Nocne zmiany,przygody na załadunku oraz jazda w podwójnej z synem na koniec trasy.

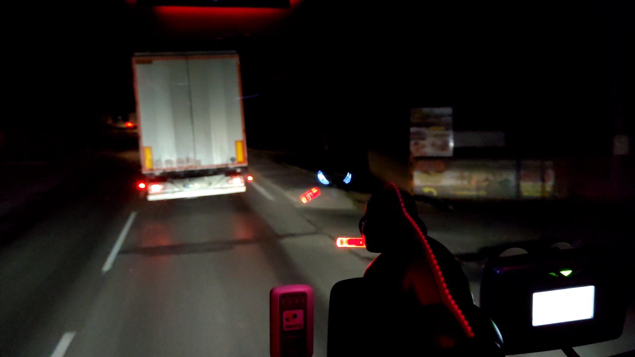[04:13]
Wszystko fajnie szło z bazy na Słowację, pięknie przeleciało. Doleciałem do Serpentyn. No i oczywiście musieli się trafić zamulacze. Pytałem na radiu, czy to nie jacyś Serbowie albo Mołdawcy, ale okazało się, że to jadą Polacy. I naprawdę przesadzają, bo w zabudowanym jadą 4 dychy, poza terenem zabudowanym 60-55.